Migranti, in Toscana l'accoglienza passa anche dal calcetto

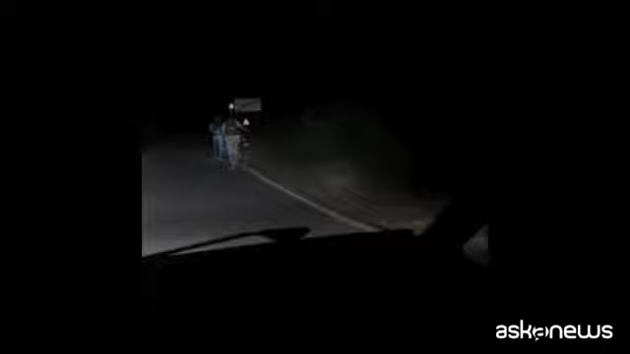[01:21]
loro la sera tornano da Firenze dove risiedono e quindi sono gruppi consistenti di persone che camminano su strade buie, al lato della strada,